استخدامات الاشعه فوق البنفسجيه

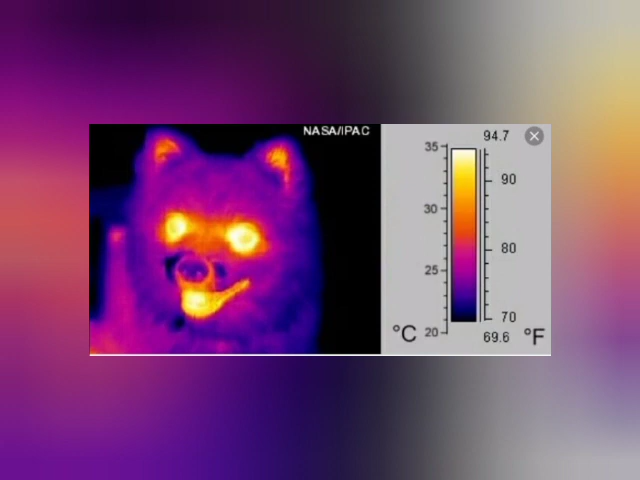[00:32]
حرارتها حتى الكرسي مثلا ولما تزيد درجة حرارة شيء معين
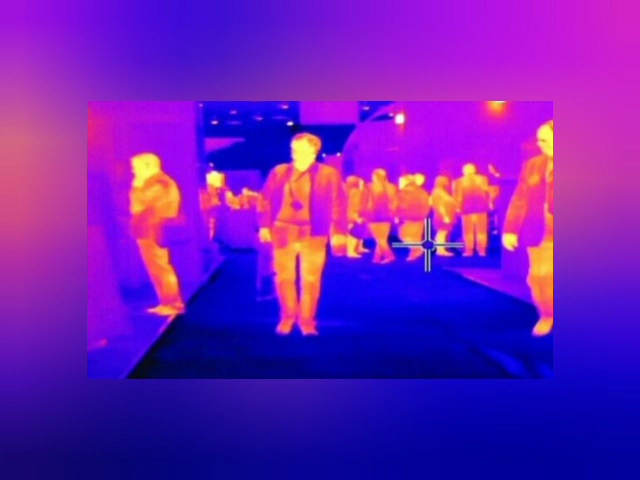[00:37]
بيطلق المزيد من الأشعة تحت الحمرة وفيه جهاز إلكتروني بيقدر